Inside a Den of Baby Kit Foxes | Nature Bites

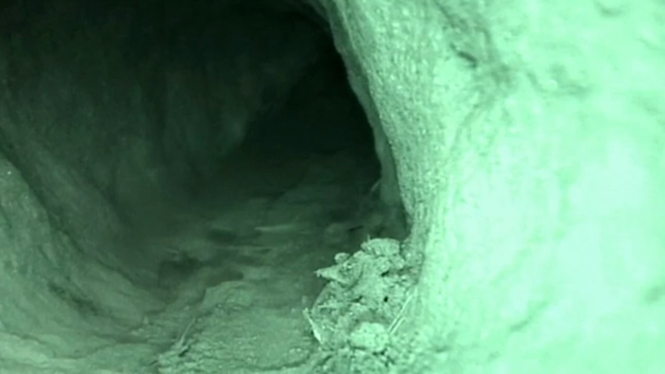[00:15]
An underground burrow houses her family, including two very special grandchildren.
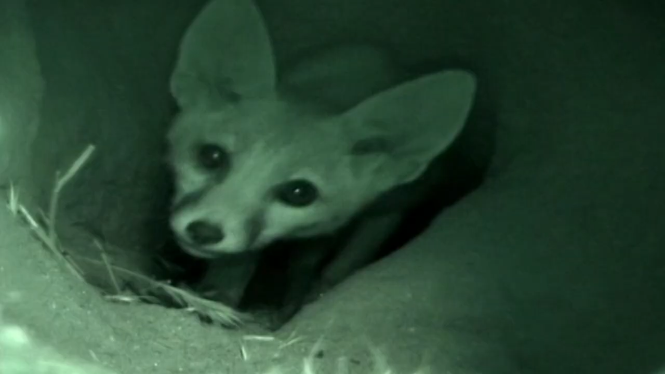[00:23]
We'll call them Fred and Ginger.
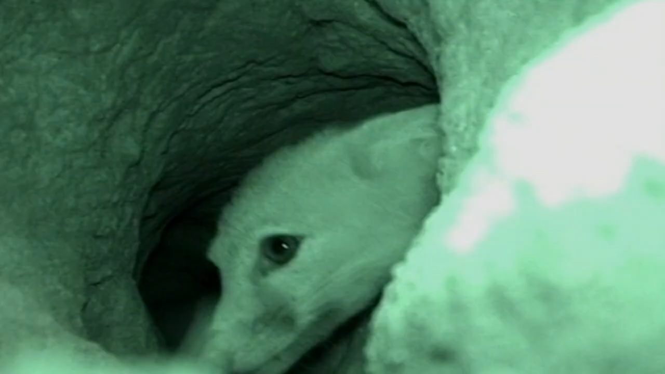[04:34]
As soon as the foxes show signs of leaving, they muscle in.
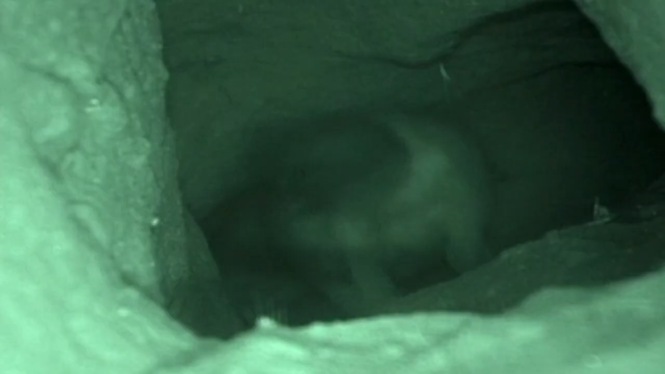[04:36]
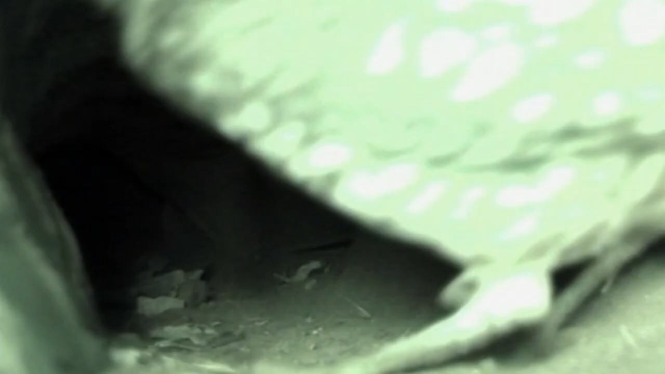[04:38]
Pest exterminators, burrowing owls, follow hot on the heels of the foxes.
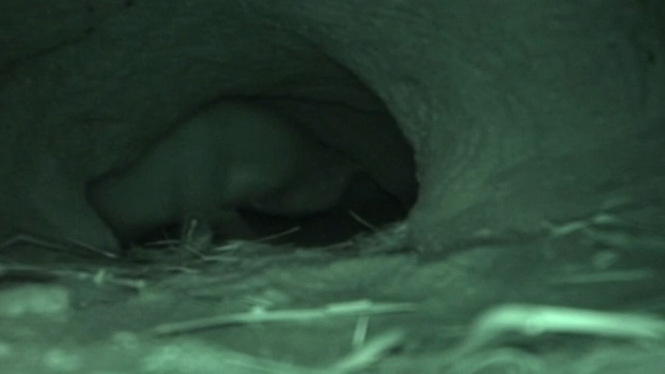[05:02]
Foxes will eat the occasional owl chick, but this time it's ginger's turn to leave.